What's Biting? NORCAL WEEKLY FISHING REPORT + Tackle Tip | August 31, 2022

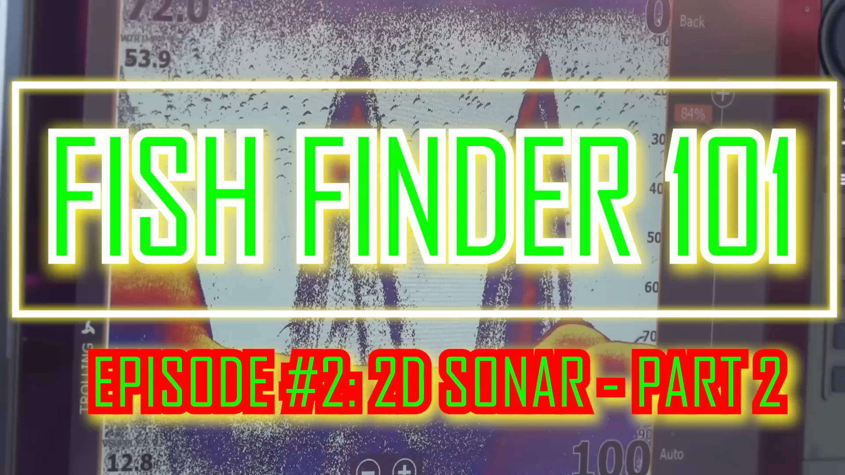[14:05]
I showed you how to set your settings on there so you get a good picture.